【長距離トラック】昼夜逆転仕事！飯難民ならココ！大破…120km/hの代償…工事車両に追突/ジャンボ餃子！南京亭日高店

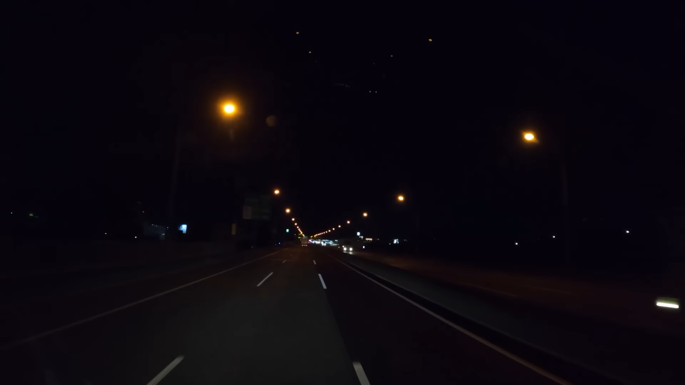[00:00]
はいどうもひげちゃんでございます今日はですね大阪で今積んできて今日関東へ向かいますちゃんと関東まで行きますね埼玉県の狭山ですかね狭山市の方ですかさあ今何時でしょうか
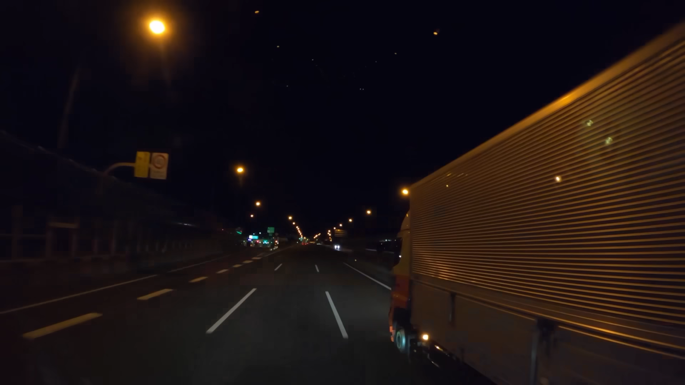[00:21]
正解は深夜1時でございます相変わらずわけのわからん時間に仕事をしております昨日ですねもう昼過ぎぐらいに終わりましてお仕事そのまま廃終了ということで家帰って夜の10時過ぎ夜の10時過ぎに起きて仕事に出てきました
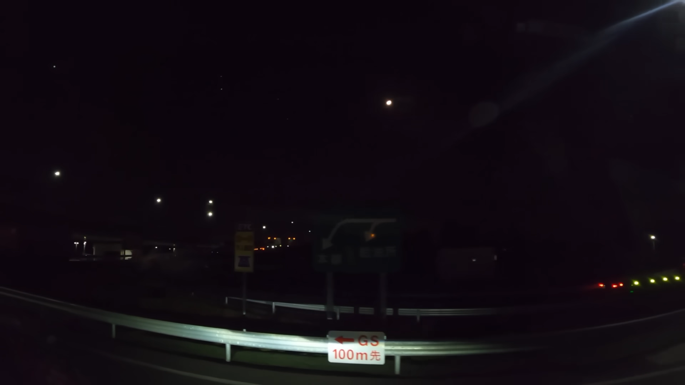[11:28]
余裕でございますはいえー帰りはね深夜便でクッキーの方へ積みに行きます。今からよいしょほほほほほポールが倒れておくよこれ